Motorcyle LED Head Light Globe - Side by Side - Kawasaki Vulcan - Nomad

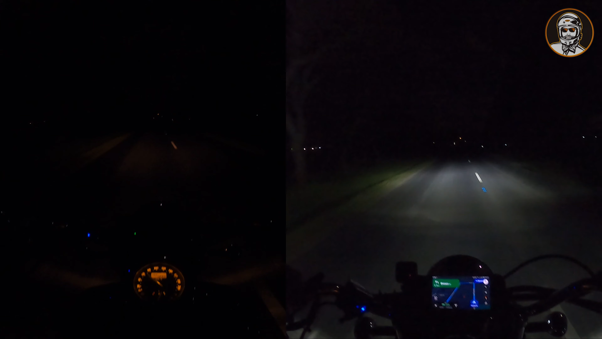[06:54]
Look, I'm going to be honest, like I was hoping to have a little bit more throw, a little bit more projection. It doesn't, which is fine, but it is definitely much brighter and high beams.
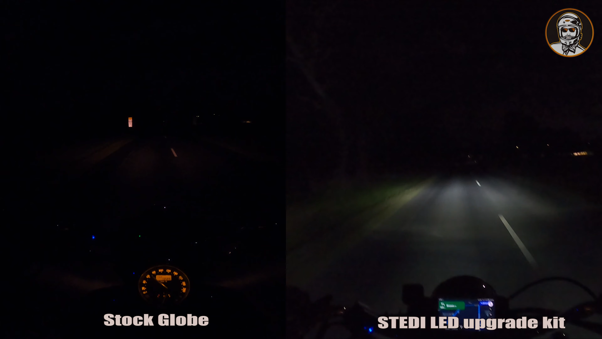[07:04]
Yeah, look, high beams are... Oh, look, don't get me wrong. They are definitely good. It's, uh, I definitely would have liked to have seen an actual full LED replacement, full assembly replacement. But yeah, look, this is, this is good. This is better than what it was. Like, I'm, I know the GoPro filming at night, uh, doesn't always work out too well. Um, like it's, it's not, it's not going to look exactly like it looks here.